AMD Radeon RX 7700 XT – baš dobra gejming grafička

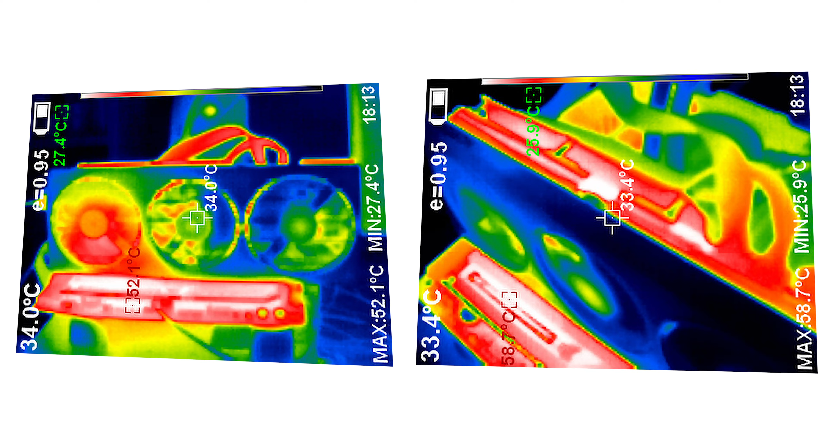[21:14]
performance and at the same time it was created more than 10 degrees than Hellhound competition,
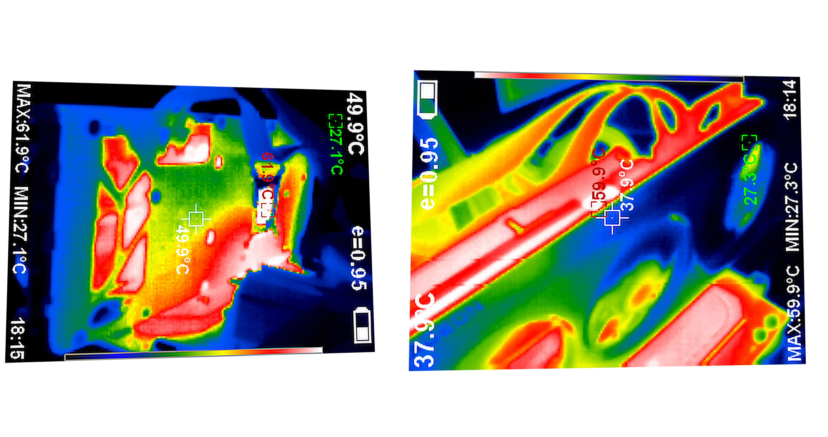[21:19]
despite the fact that it was slightly smaller,